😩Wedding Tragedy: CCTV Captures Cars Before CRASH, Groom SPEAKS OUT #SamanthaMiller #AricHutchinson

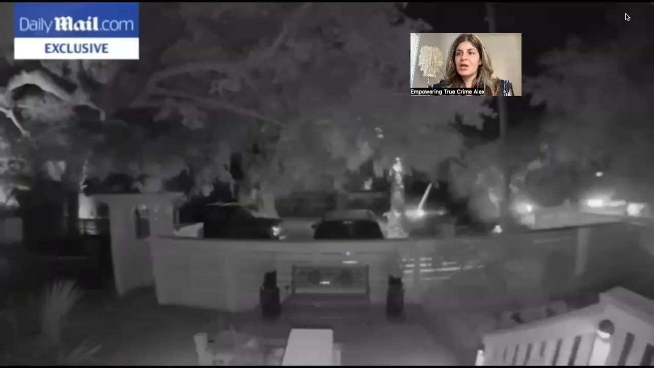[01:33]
larger so here it is larger let me go ahead and share this was from the Daily Mail and it's an exclusive that they were able to get
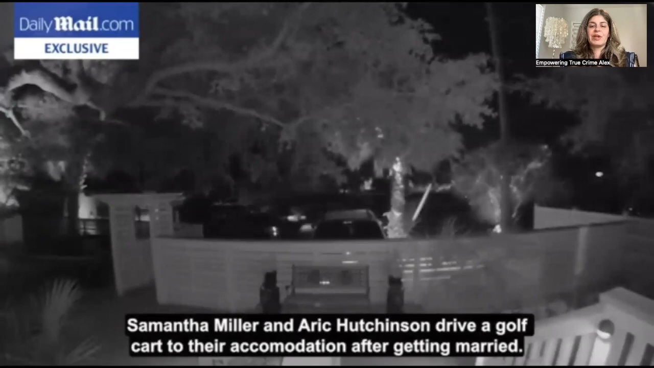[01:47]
so Samantha Miller and Erica to drive a golf cart to they were seeing at an Airbnb so this is them
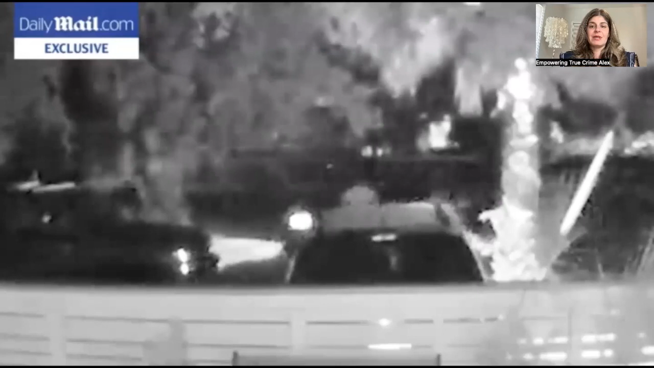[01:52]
in the golf cart and you see there's four people it's hard to see if there's four people in there then Jamie Lee
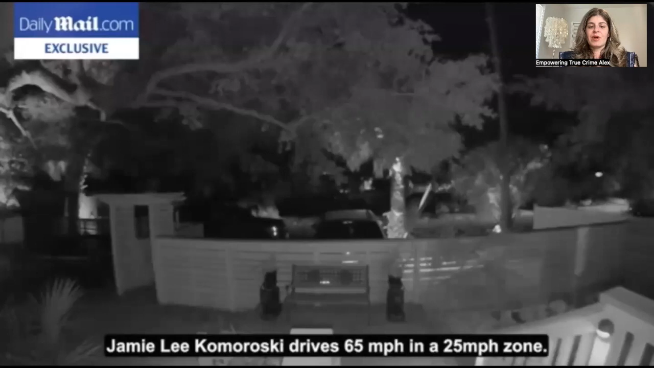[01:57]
Komoroski who's a driver drives 65 miles per hour in a 25 mile per hour zone emergency vehicles race to the scene this is the ambulance leading the crash scene